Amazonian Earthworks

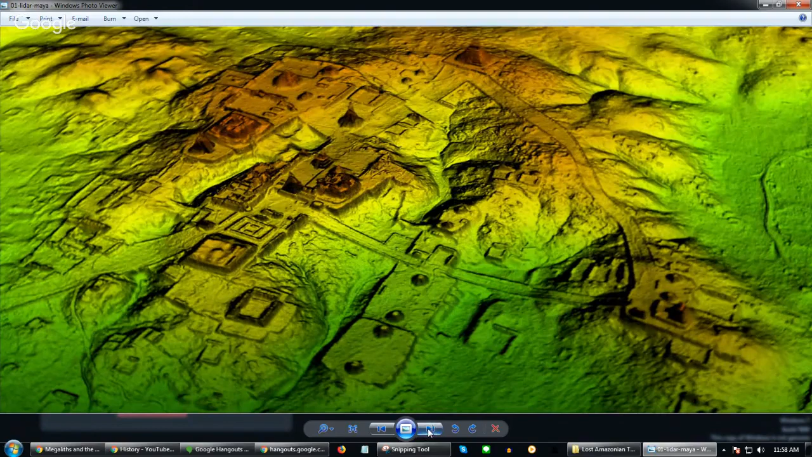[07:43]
but probably for aligning distant astrological astronomical events between the horizon and equinoxes this is um basically uh kind of like a stone